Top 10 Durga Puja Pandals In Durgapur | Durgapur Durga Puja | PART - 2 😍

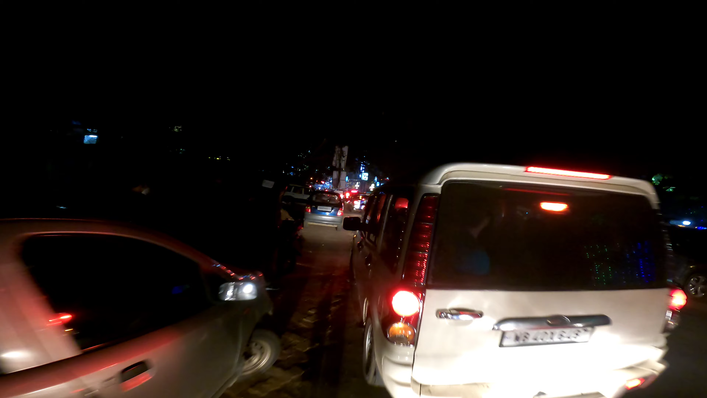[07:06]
তো এখন প্রায় সামনাসামনি চলে এসেছি সিমেন্ট পার্কে, আর এখানের জাস্ট ভিড়টা দেখো, মানে পুরো জ্যাম লেগে গেছে।